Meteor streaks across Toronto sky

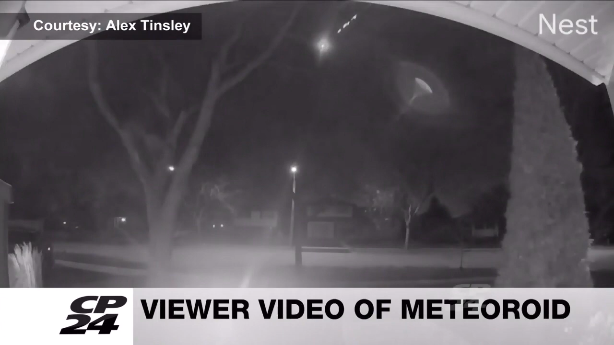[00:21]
A viewer sent us this video of the flash of the space rock from a home in Burlington. Experts knew it was coming ahead of time, marking only the sixth time scientists have accurately predicted the entry of a meteoroid.